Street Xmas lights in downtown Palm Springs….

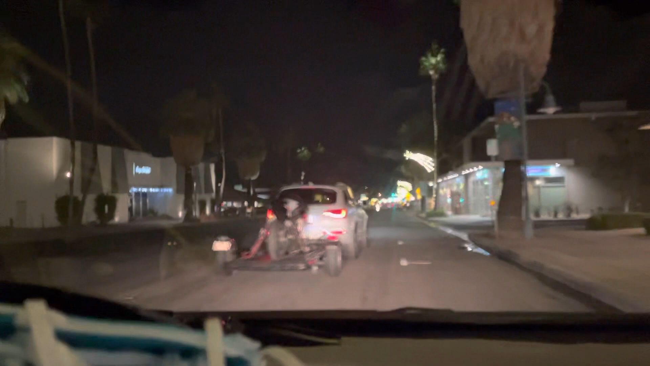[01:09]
you go now I can go in look at the beautiful beautiful
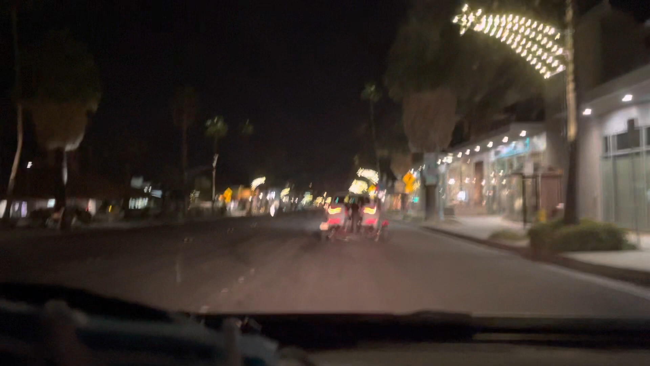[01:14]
beautiful Christmas lights wow yeah we had a good time today it was like about 12 of us singers went to Hotel Zozo and had a good time so I'm here in downtown going home I intentionally took this route because I want to see how
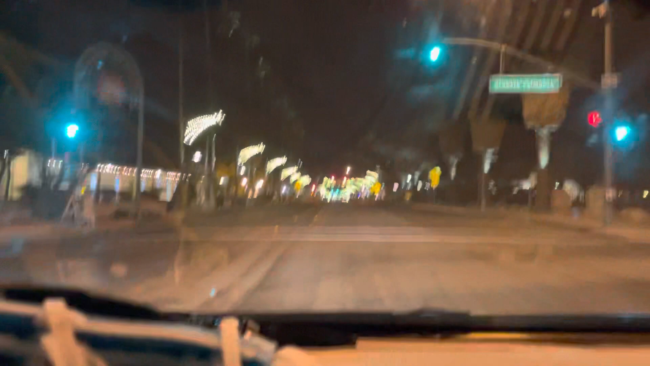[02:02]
light light post they have they put a Christmas decoration as you can see really pretty nobody's here and it's only 10 30 this is how it is in Palm Springs after 10 o'clock there's only a few people out except us you know the one who likes to go out and sing or go out and drink drink uh go out and drink really really pretty there's nobody here not even people walking around
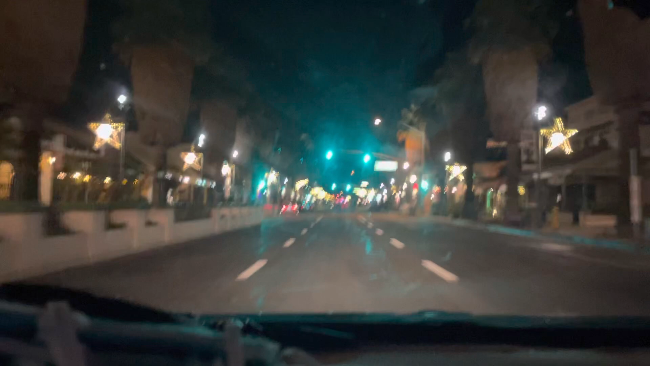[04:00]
wednesdays usually they're 24 hours open i'm gonna stop this car on the side yeah now from here it's two way
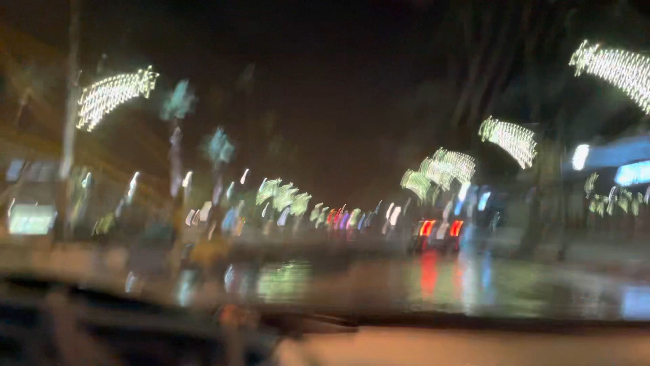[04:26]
so here it is i hope you enjoy the video this is the end of downtown no more christmas lights how come the pavement is wet now i can't see the vision of the roads oh probably there's a broken pipe here possibly i think yep there is a broken pipe i can see the water coming on from the broken pipe so this is it this is the end of it or i'm on road